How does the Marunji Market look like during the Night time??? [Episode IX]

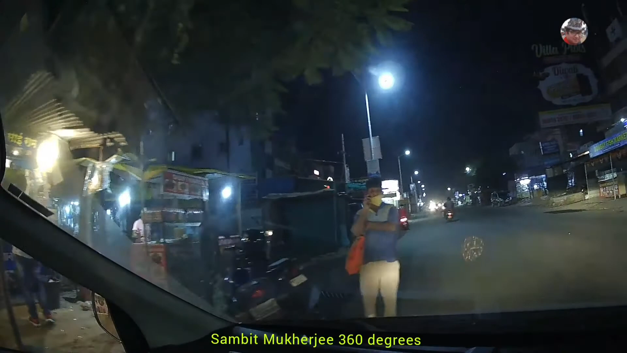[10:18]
अभी हम मारुंजी मार्केट से स्टार्ट किए हैं और कुछ ही पलकों में हम लाइफ रिपब्लिक टाउनशिप के अंदर घुस जाएंगे।